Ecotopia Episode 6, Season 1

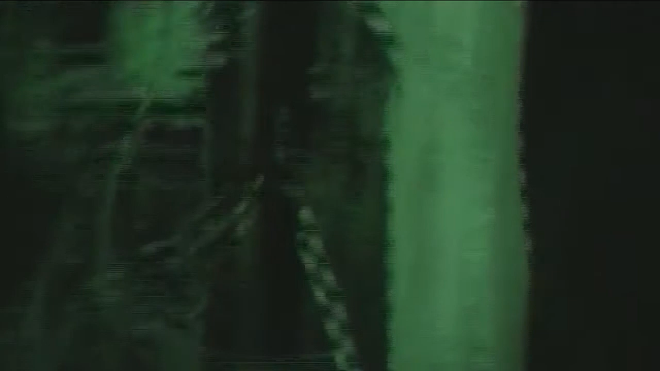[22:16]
You're talking a Leadbeater possum, which is quite an endangered possum.
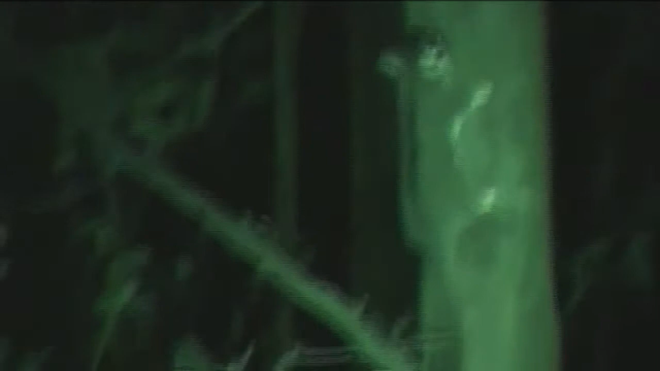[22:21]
It's about the size of a tennis ball. It's about 140 grams, thereabouts. It's not an average possum.
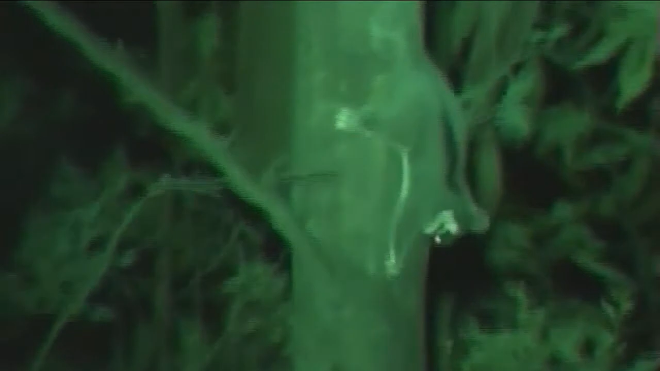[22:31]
There's known to be about 1,000 to 2,000 less, according to ANU. It's very rare.